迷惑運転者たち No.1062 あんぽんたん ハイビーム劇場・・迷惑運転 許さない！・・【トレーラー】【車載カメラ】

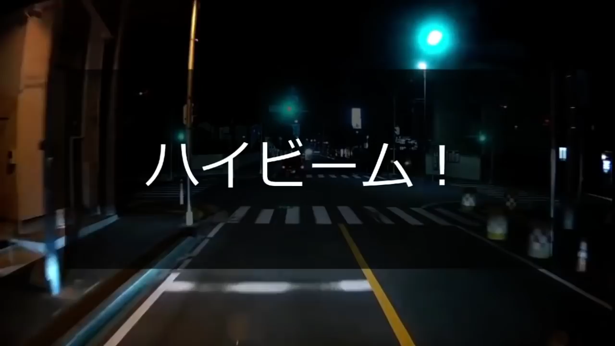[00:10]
のかあいつは。あ、そうじゃねえか。やっと直したよ。しかもね、トラックじゃねえから、ね、乗用車じゃあるまいしよ。なんで気づかねえんだろうね。あ、なるほどね。